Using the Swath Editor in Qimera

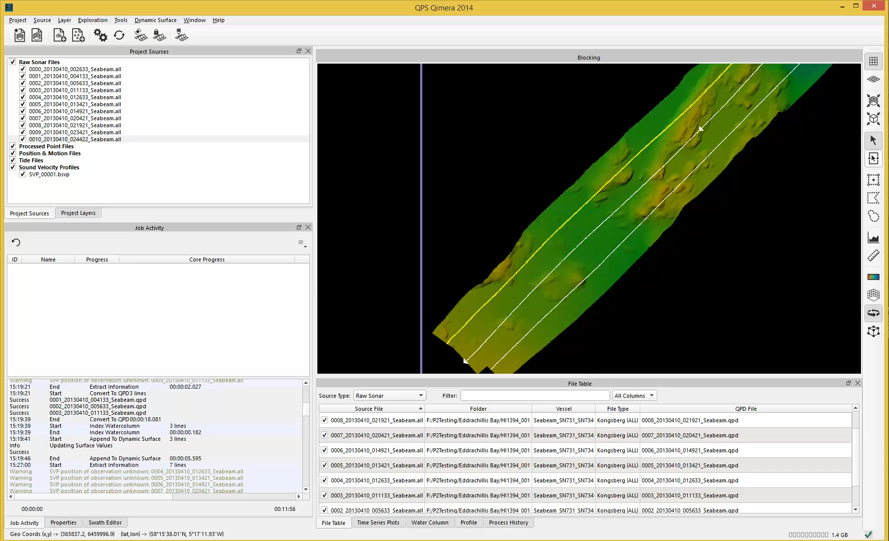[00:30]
I've highlighted a line that I want to go into Swath Editor mode with and I click on my Swath Editor button and it automatically goes to the start of that line. Now, there are a number of windows that can be displayed in the Swath Editor and you can, in Chimera, save your different windows and different workspaces.
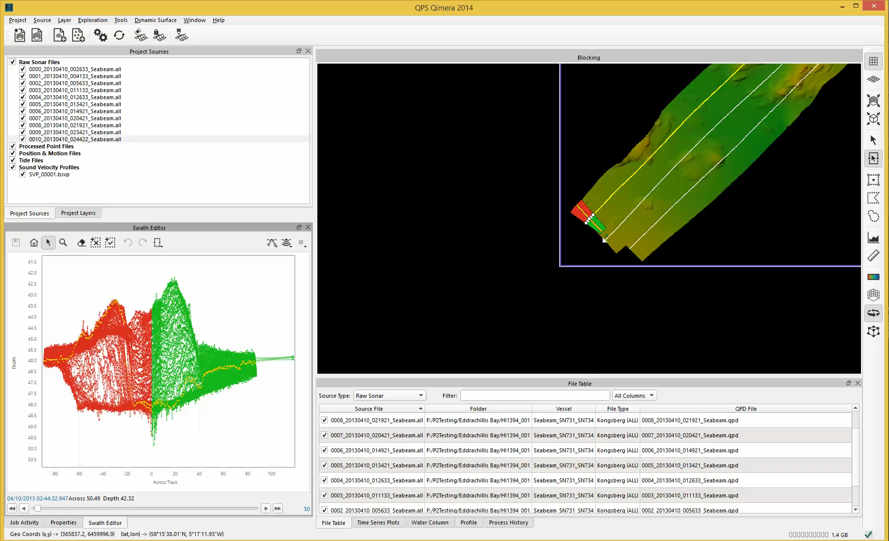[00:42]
So, I've already created ones just for Swath Editing and the Swath Editor mode here shows the cross-track view as if you're standing on the seabed, the plan view as if you're looking from above and the ping delta as it's called which is the side view of the data. You can expand the number of pings that are used in here just by using this slider
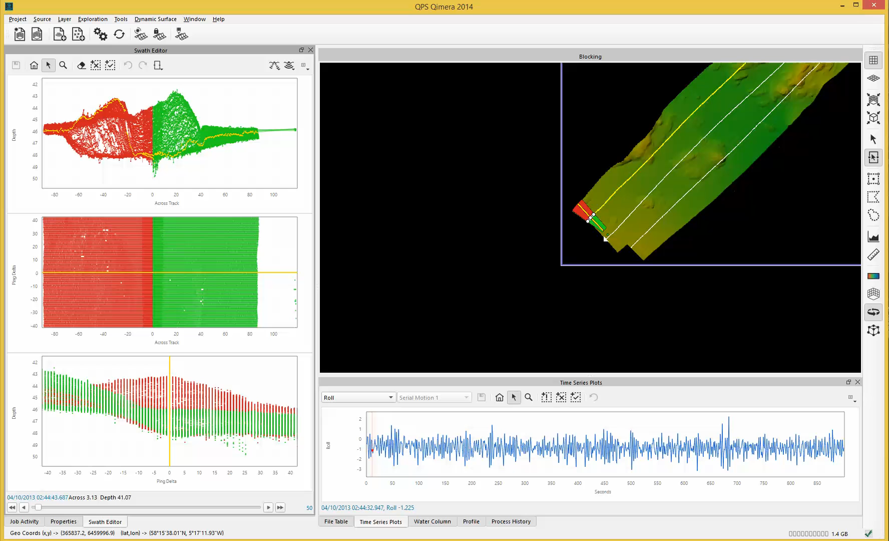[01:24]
and a few things to note in here is that the Swath Editor here, every single one of these points is actually a refracted point. So, Chimera is doing a full refraction for every single one of these points. There's a few options here. You can either just have them as points like this or you can draw lines to connect those points together. Auto-Track here means that the slice that's currently loaded up is in the centre of the screen and the 4D view will then adjust to where that location is. And Auto-Zoom is making sure that the bounds here expand to the edge of the data that's shown in here.
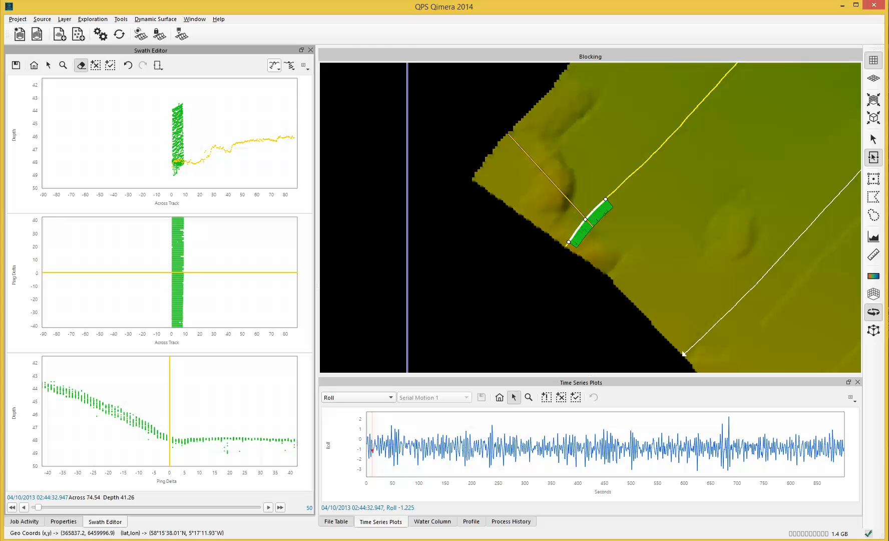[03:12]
and within each one of those we can show just the port proportion of the Swath or just the starboard proportion of the Swath. and that's back on and that's just on the port and that's the port. So, you can select which head you want and whether you're ported starboard of that head as well which is kind of useful sometimes when you're trying to see where the data is and what's happening. One of the other really useful tools here is you can show rejected soundings.
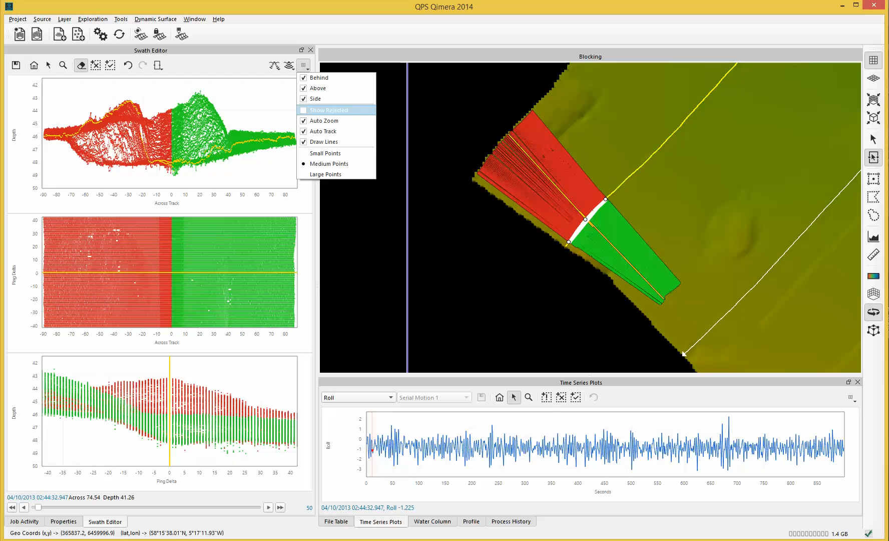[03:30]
So, this will display the rejected data in all the views here and on the 4D display here.
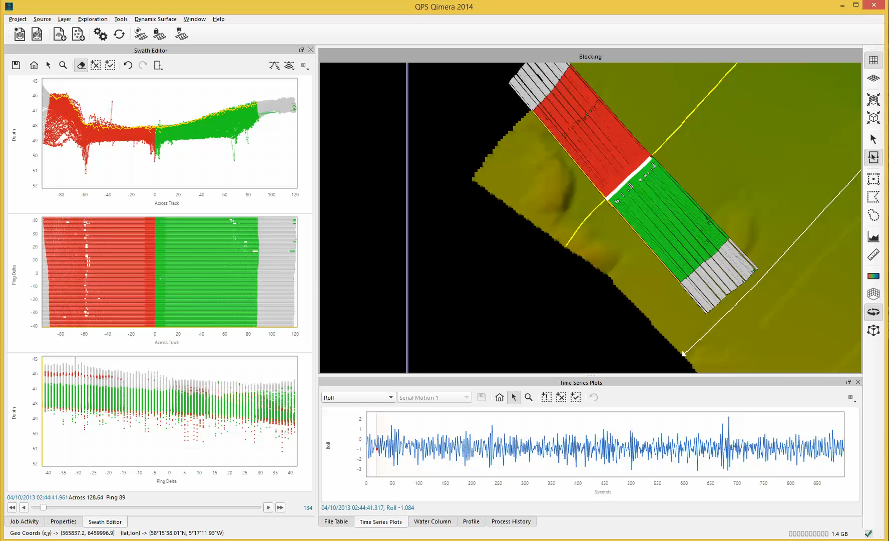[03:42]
If I zoom out to this one a moment and if I track along as if I'm going down the line here you can see the 4D display updating to keep it in the centre of the screen.